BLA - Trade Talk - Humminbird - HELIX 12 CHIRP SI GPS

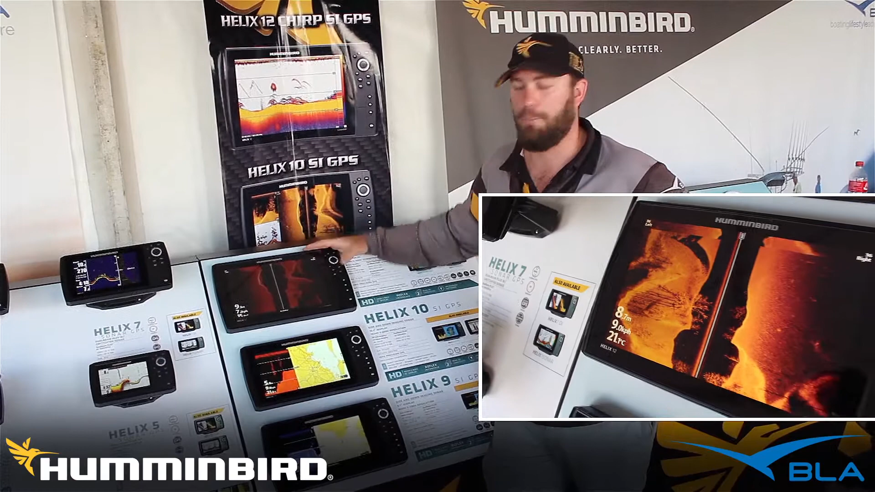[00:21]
It's a pretty impressive unit and the largest screen Humminbird unit that we've had here in Australia. So this is offered in three different ranges, our standard traditional 2D sonar with GPS,
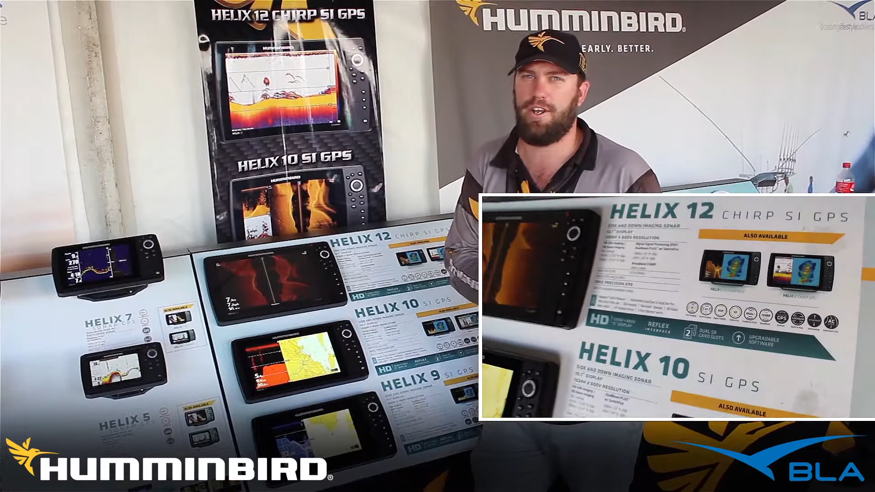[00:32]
down imaging 2D sonar and GPS and what we're looking at here which is side imaging, 2D sonar and GPS. Also built into this product, the standard is CHIRP which is compressed high intensity radiated pulse. So effectively what that is, is a range of frequencies that are shot in a pattern and listened to back in a pattern which gives us far
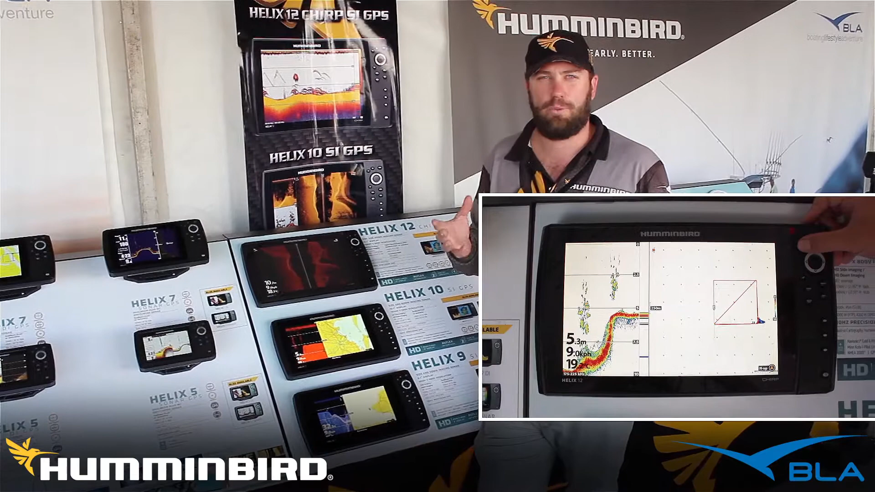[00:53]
greater target separation for 2D as well as really good depth performance.
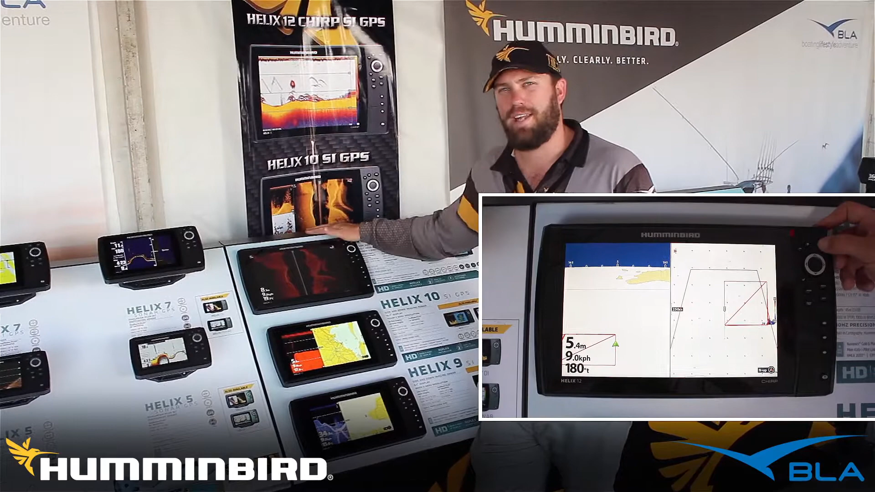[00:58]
On screen: depth 5.4 m, speed 9.0 km/h
So if you combine that with our market leading side imaging and down imaging, you've got a pretty unreal unit.